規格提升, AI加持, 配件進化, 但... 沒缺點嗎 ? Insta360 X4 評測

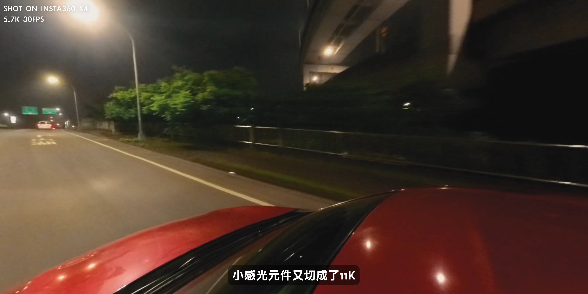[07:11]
2英吋小感光元件又切成了11K雖然說它可以超踩到8K但是在夜晚或是燈光不充足的情況下它的暗部表現還是